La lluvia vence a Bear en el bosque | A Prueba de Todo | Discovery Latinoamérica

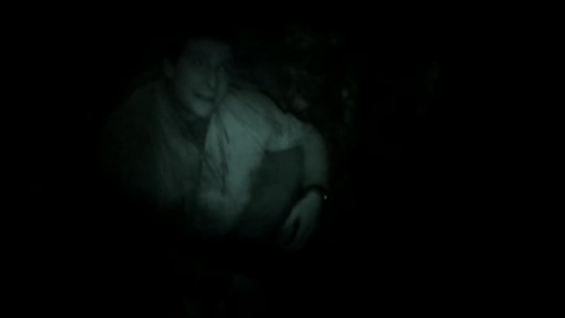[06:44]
Es muy, muy raro estar en estos bosques cuando está oscuro.
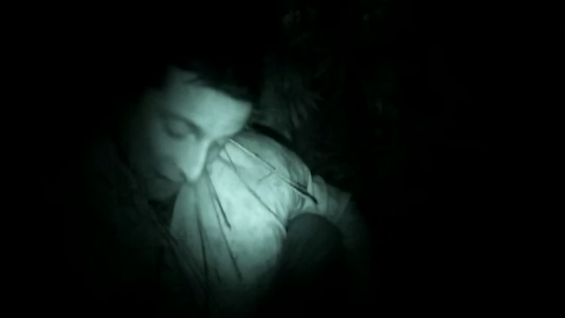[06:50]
Pero mi misión ahora es tratar de entrar en calor usando todo este pasto. Y no desanimarme y soportar esta noche.